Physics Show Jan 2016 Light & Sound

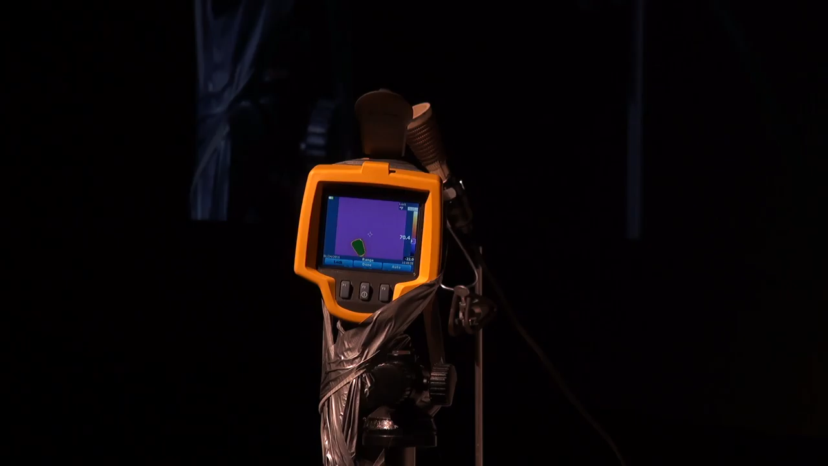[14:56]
If we focus in on the infrared camera, what you can see there
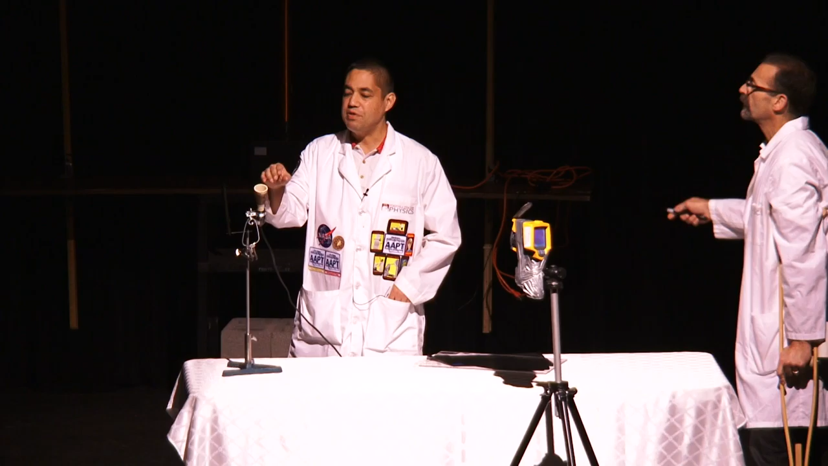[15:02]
is you can see the image of our heating filament right there. So if you had eyes that could see in the infrared, you'd be able to see the glow before this heated up to the point where it starts glowing orange.
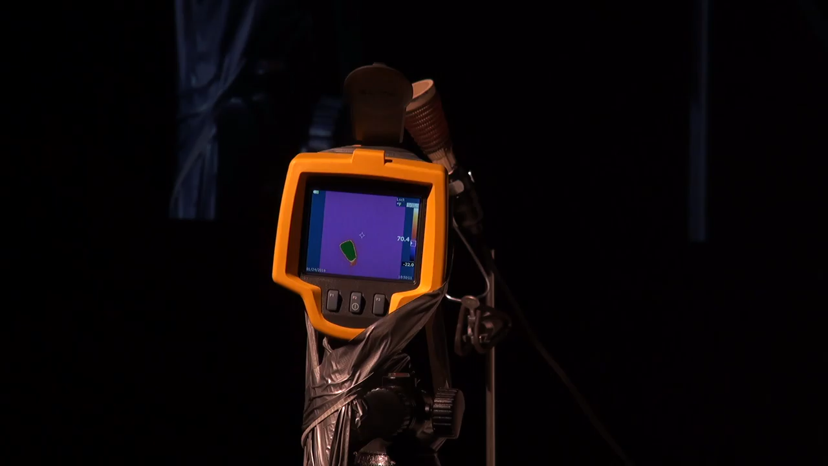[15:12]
In another 30 seconds or so, this will be coming orange and you'll be able to see it with your eyes.
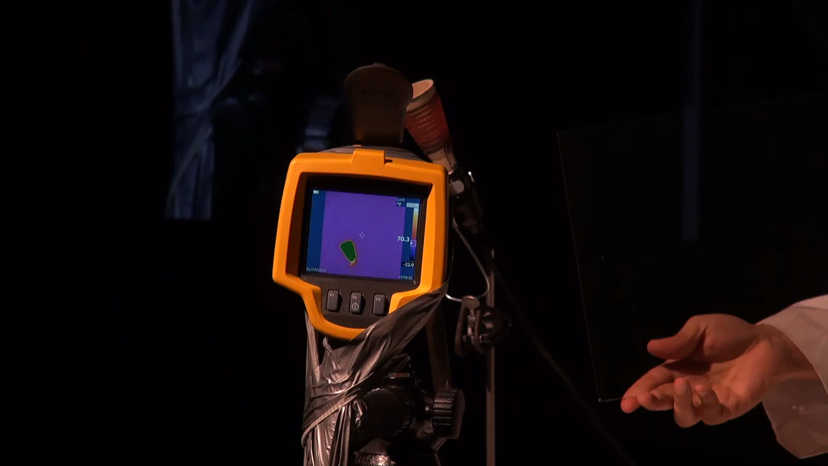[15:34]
It's transparent in the visible. The light that we use in our eyes can go right through this. But now what I'm going to do is I'm going to put this
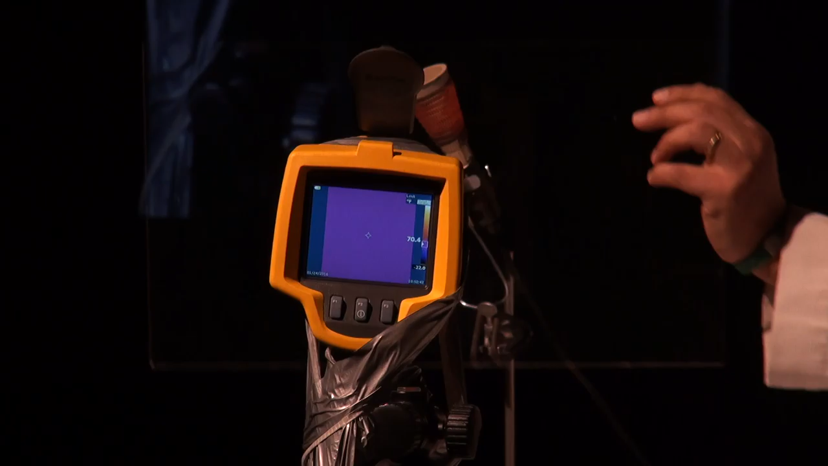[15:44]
plastic sheet in between my heat source and my infrared camera.
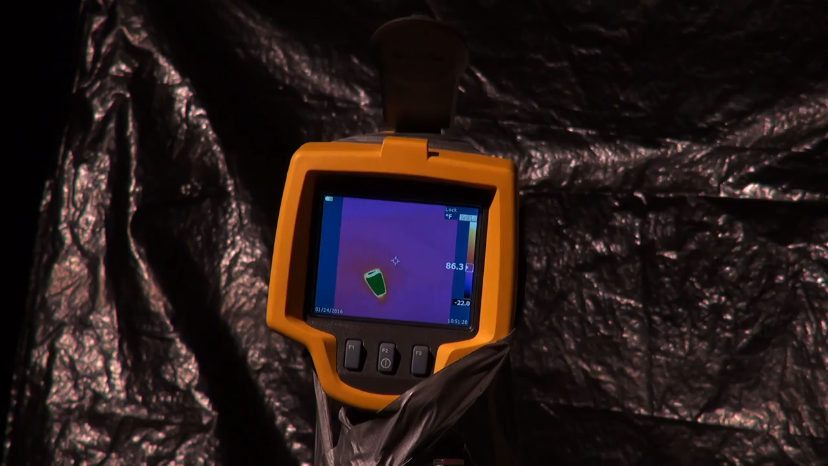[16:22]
On screen: scale top 86.3°F, scale bottom -22.0°F
Opaque. We can't see through it. On the other hand, I can do this.
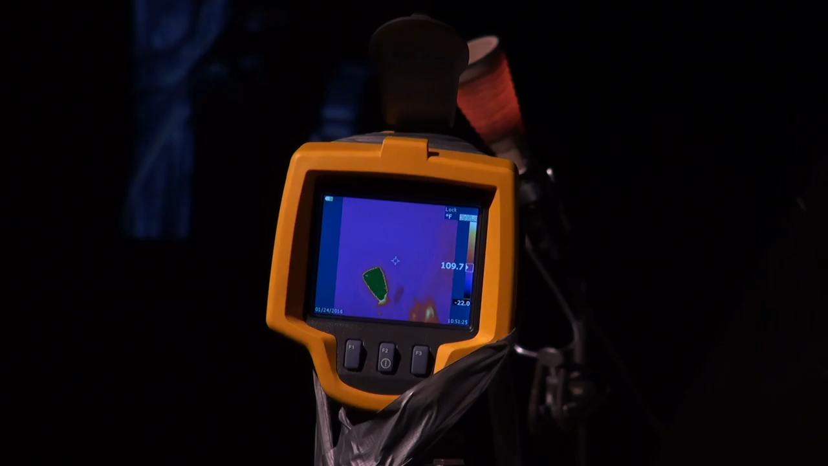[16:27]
The infrared light goes right through it. So in the infrared, this is transparent, even though it's opaque for our eyes.
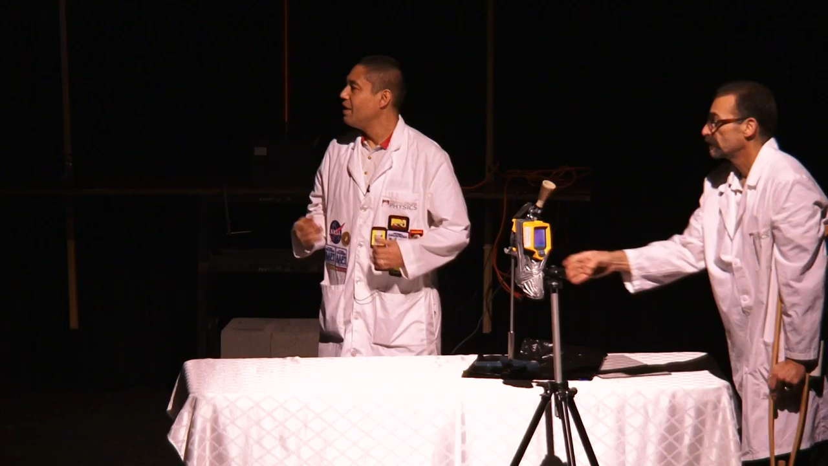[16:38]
So what's transparent in one part of the
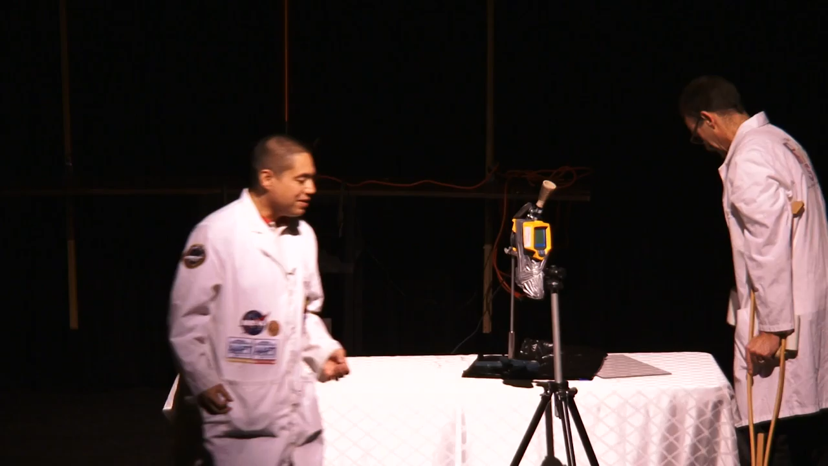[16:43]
spectrum could be opaque in the other part, and vice versa. Now we're going to have a little fun with the infrared camera. We're going to take a picture of Frank.
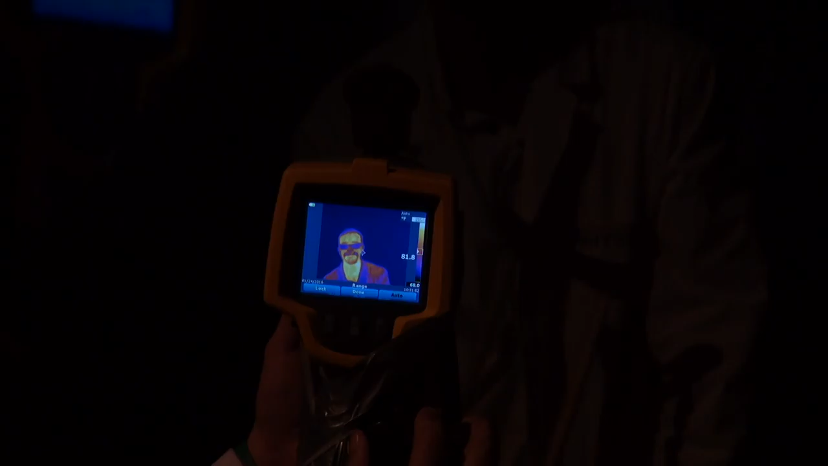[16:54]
This is all fair because you're going to see a picture of me in the X-ray later on.
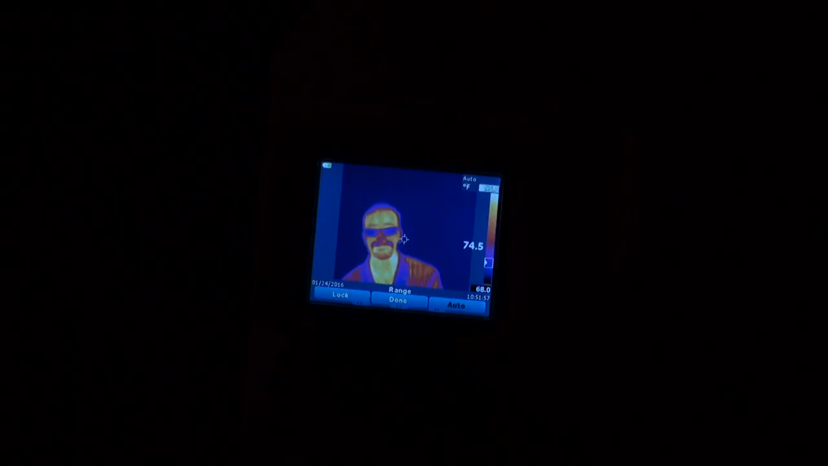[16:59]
Oh, look at Frank. Look at that movie star. Now, I want you to look at his eyes.
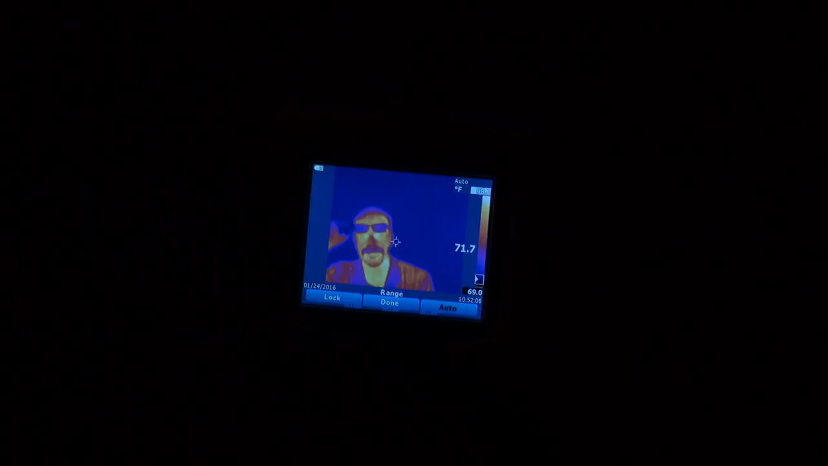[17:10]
Okay, they look very different than the rest of his face. Now he's going to lift his glasses.
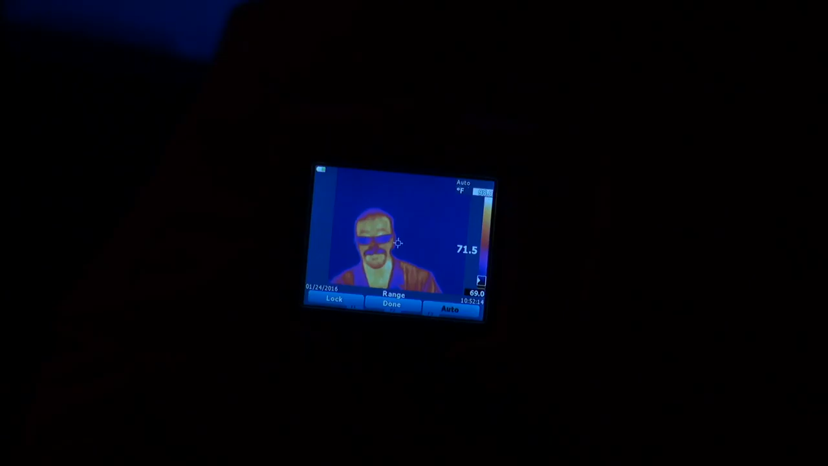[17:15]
Look how bright his eyes are. Okay, now he puts his glasses back down.